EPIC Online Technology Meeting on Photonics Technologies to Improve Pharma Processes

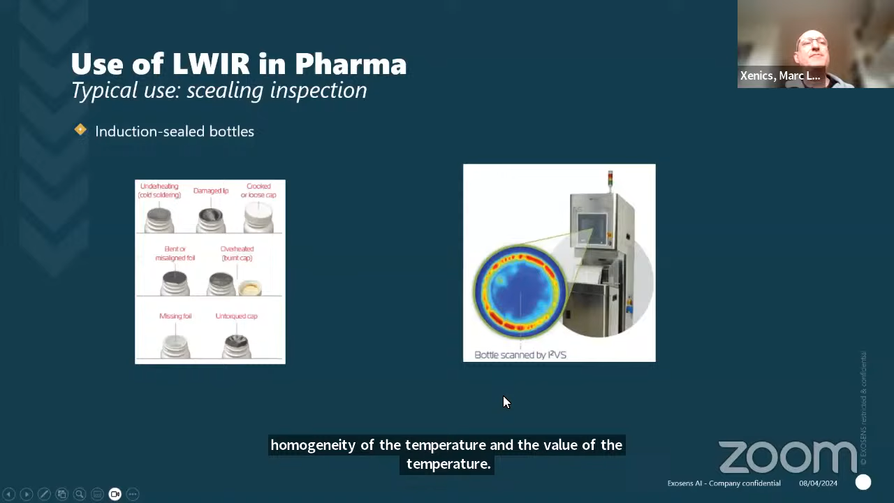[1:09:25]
to check whether you reach the right temperature, you are not over it, it's homogeneous, and so that will tell you, yes, this sealing will be okay or not.